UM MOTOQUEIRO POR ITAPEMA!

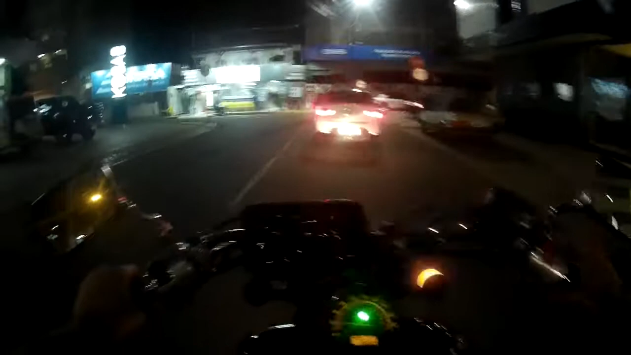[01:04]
Todo molhado, peguei chuva. Na Serra da Dona Francisca inteira. Puta que me pariu. Cheguei... Não posso dizer que cheguei completamente molhado, porque... pés e mãos molhados e o corpo eu tava com a roupa de chuva. Graças a Deus eu não tirei essa roupa de chuva em nenhum momento. Aí, garotão, não precisa andar pela calçada.
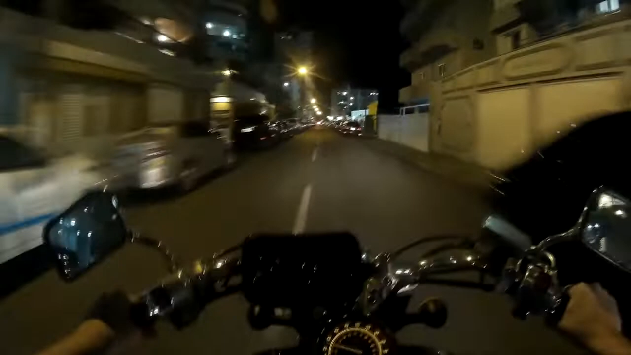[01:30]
Pode ir pela rua, ninguém vai te atropelar. Nem um motoqueiro maluco numa Shadow 750. Não vai, não vai. Eu tô bem do lado num prédio, tô do lado de um parque de diversões, cara.
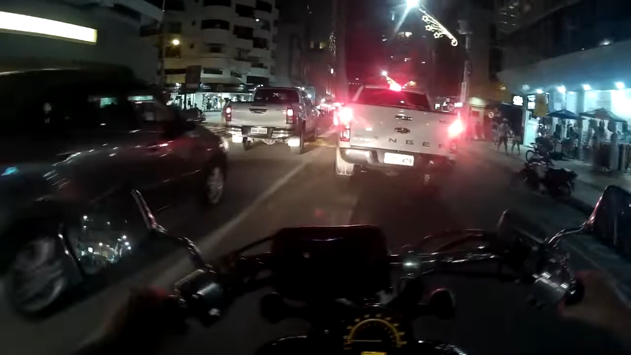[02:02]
A galera não gosta muito de usar a seta. Tomei duas fechadas antes. Porque você não anda. Tem que usar corredor. Eu não queria, mas tenho que usar. Os motoca entregador louco! Passando todo mundo. Eu tenho que passar também. Vai lá, passa.
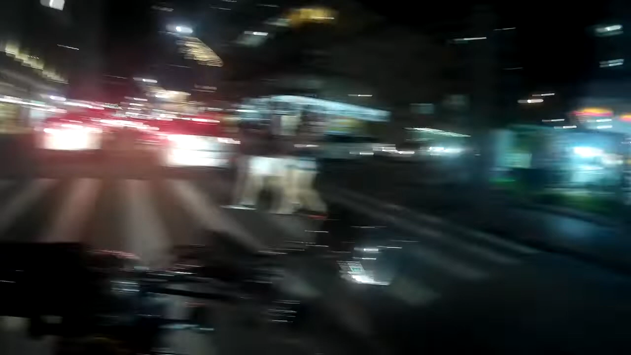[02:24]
Eu achei que era aqui assim, não é? Vamos continuar, porra. Ó. Corredor aberto, meu irmão. Como é que eu não vou passar? Olha a polícia. Eu não tinha visto polícia, o carro da polícia.
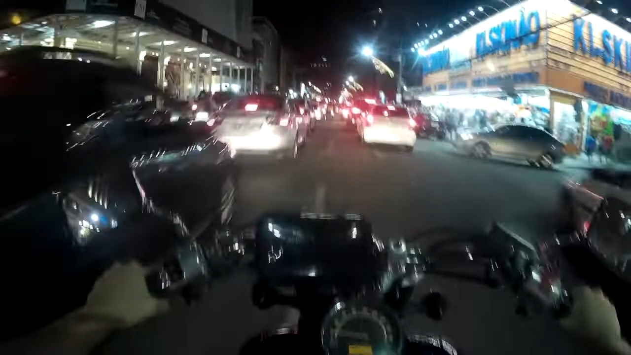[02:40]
Eu vi que o pessoal tava. Pô, a galera tá. Tá full a polícia aqui, hein? Parabéns pra polícia, tem que tá. Segurança, cara, principalmente em época de férias.
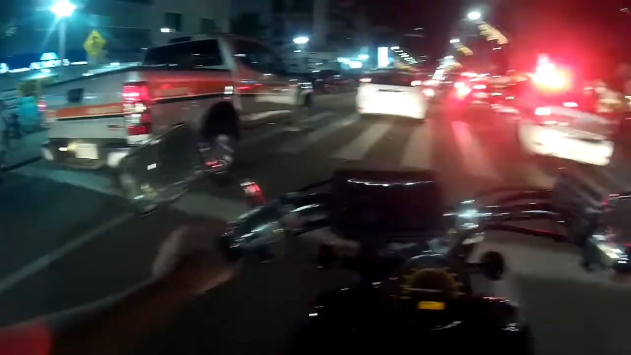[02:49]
Pra quê? Tem que estar sempre cheio de gente, sempre cheio de polícia, cheio de gente com arma na cintura, protegendo a galera. Mas enfim, por que eu tô saindo agora à noite? Resolvi jantar num lugarzinho ali, uma hamburgueria massa. Porra, meu irmão, corredor é a coisa mais legal que existe. Ah, não, não, não, na faixa, né, gente? Na faixa, por favor, aqui não. Vamos passar devagarinho pra não bater no retrovisor de ninguém, mesmo que a moça esteja mexendo no celular.
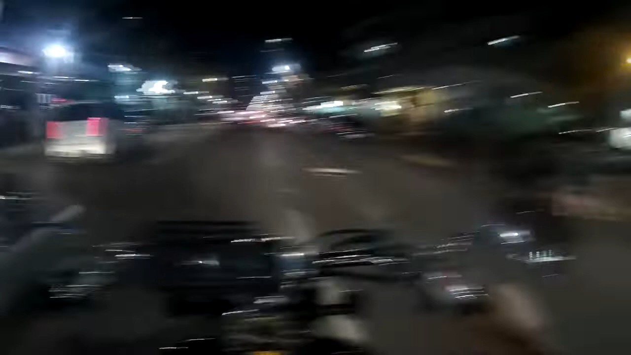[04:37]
Vamos ver, 270, tô quase. E tá garoando. É. Nossa, cuidado com o carinha do Voyage, tá achando que tá de moto. Ai, ideia estúpida. Garagem meia praia. Será que eu venho nesse lugar? Não sei, velho. O único lugar tem esse Hummer aí estacionado. Pô, você de novo? 20282 é a próxima, beleza.
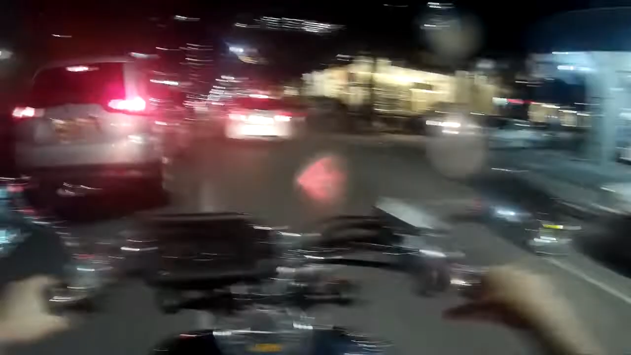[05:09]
Garoando, com certeza já deve ter pego na câmera,
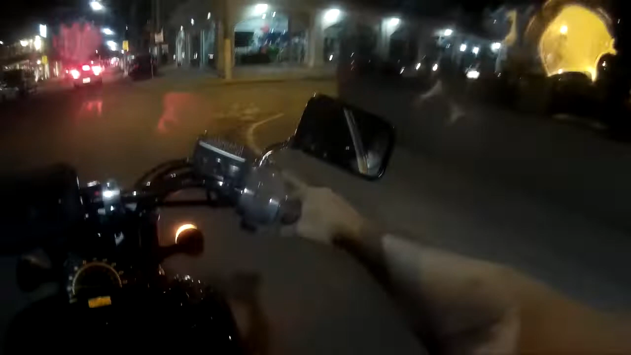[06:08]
Não vou voltar pra casa. Saí com o objetivo de comer, eu vou comer. Porra. Cara, aquele Hummer bem podia dar um espacinho só pra estacionar. Piscando, piscando. Cara, molhou. Cara, mas na moral, vou estacionar aqui e vou procurar lugar.
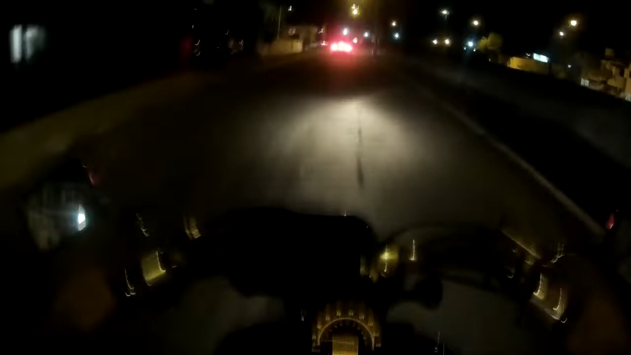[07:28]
Ai, isso aí dá uma porcada na coluna que é de fuder. Pô, agora tem que pegar esse trechinho aqui que é punk. Agora vamos.
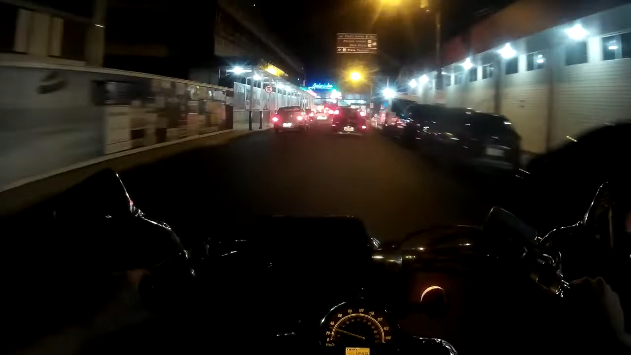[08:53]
Essa galera tá toda em uma fila só, hein? Não sei.
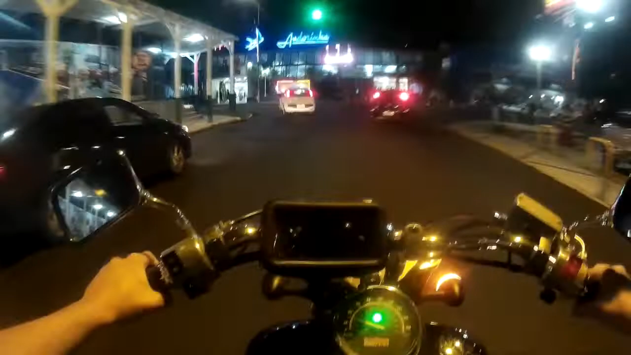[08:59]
Enfim, passando. Eu abri a viseira agora. Porra, e agora tá gravando, eu que fiz merda antes.